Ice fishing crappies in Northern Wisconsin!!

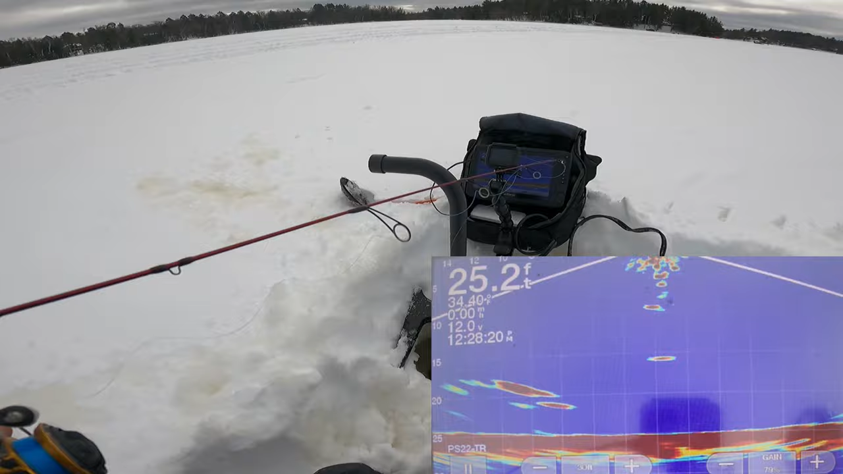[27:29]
On screen: depth 25.2 ft
I usually just put it back in forward mode and then scan around and try to locate them and drill a hole over them again.